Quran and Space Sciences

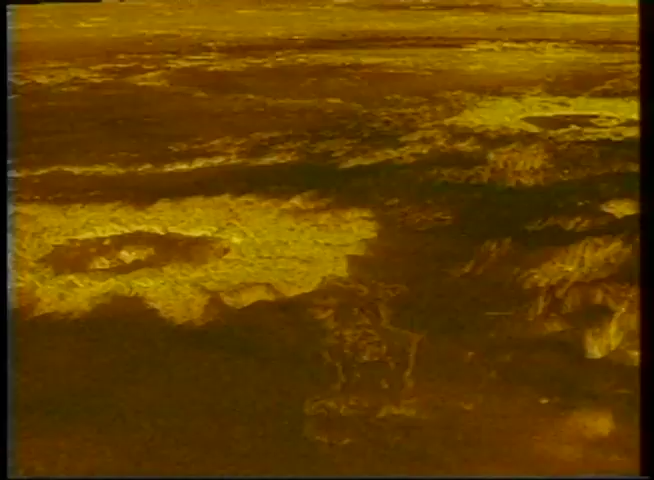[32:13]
The Magellan spacecraft mapped the surface of the planet Venus with special high-resolution radar and was remarkably successful. Knowledge is power.